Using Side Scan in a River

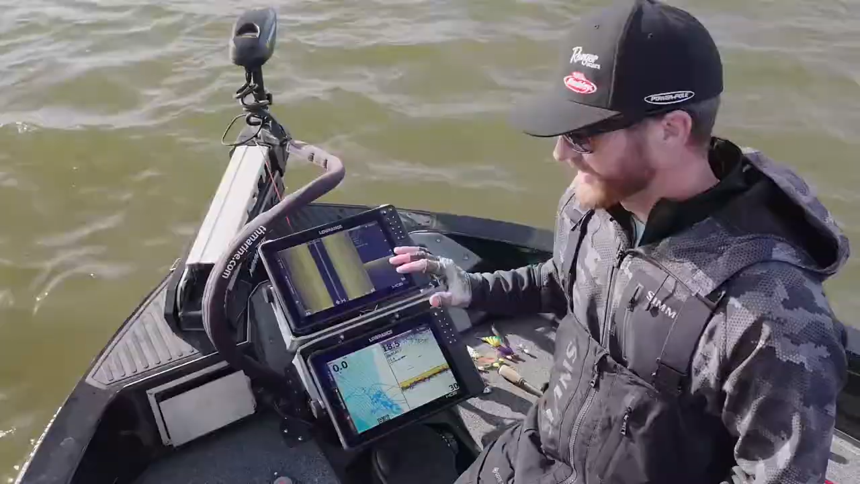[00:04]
you know, they anchor because they want to fish there, they often forget about it. But one thing I really like to keep in mind with my electronics and really pay really close attention to is side imaging. And side imaging can tell you a lot, even when you're on anchor mode or spot locked and anchored up. We're in a river situation like we are here today, but my side imaging is basically going to smear.
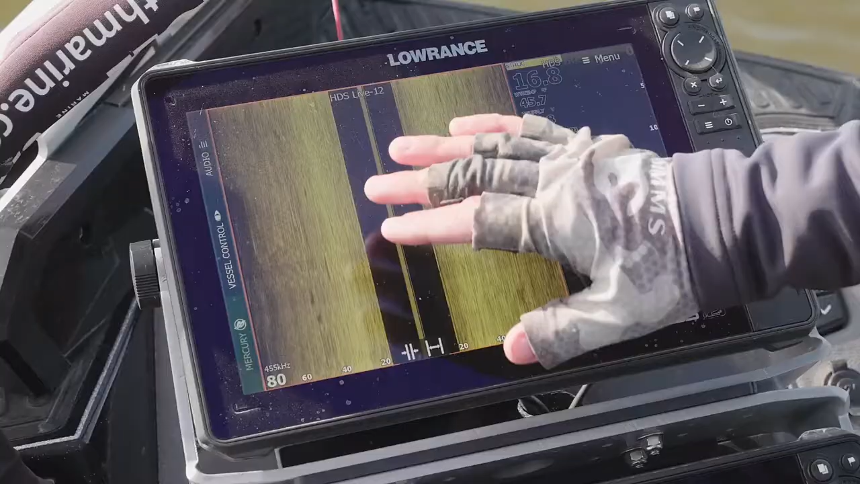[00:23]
All the bottom that it's marking is going to smear and kind of blur out.
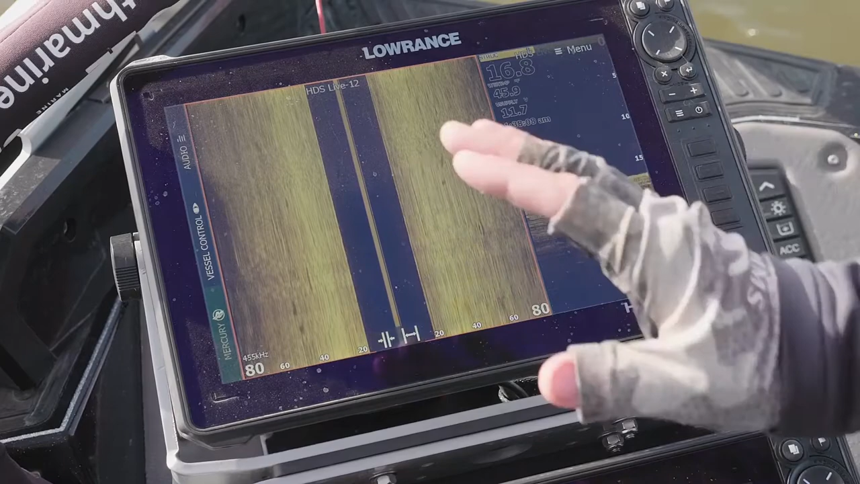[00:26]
But anything that comes through that cone is going to paint the same nice clear picture as if we are moving. And so I always like to pay close attention to that because one thing it'll tell me is if a school of fish is coming through or how far away from the side of the boat those fish are.
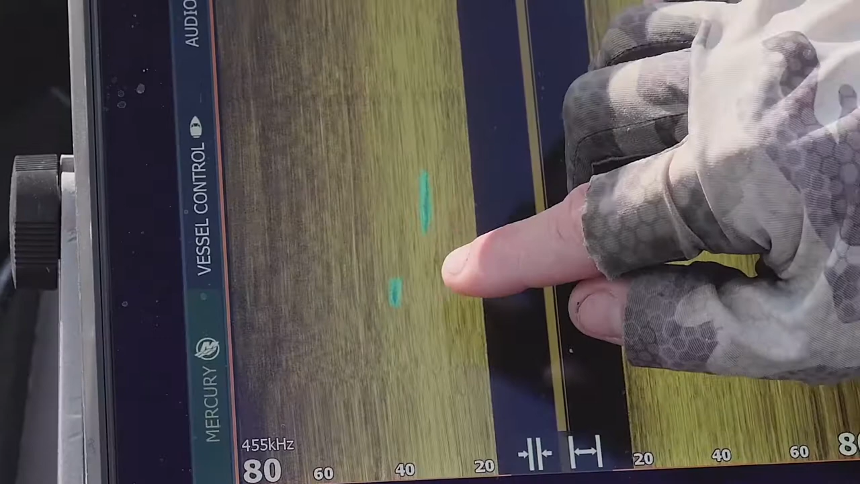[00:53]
You're going to see that shadow more times than not than you're going to see the actual fish mark or the white on this color palette here.
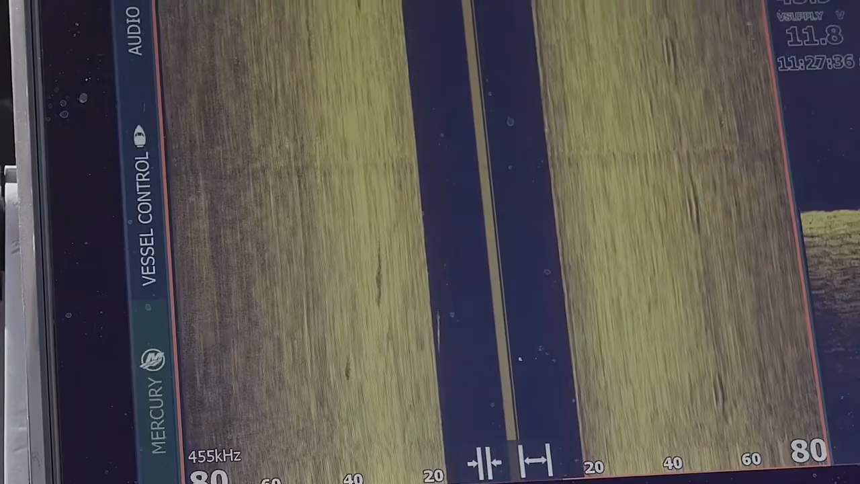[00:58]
And so I always like to pay close attention to it even when I'm on spot lock because it can tell me a lot of things that it might overlook otherwise.